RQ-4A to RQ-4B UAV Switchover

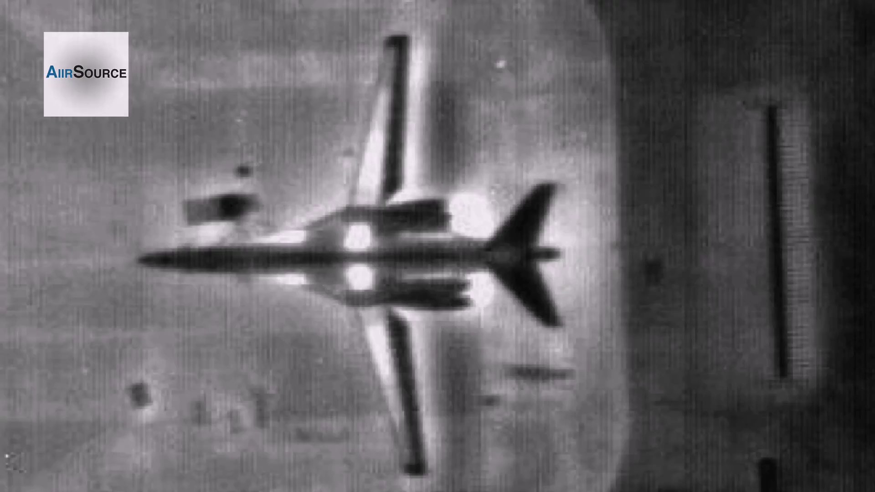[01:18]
Only two nights later, the RQ-4B arrives for the first time in Southwest Asia. The Global Hawk community is pretty excited about the newer airframes coming here.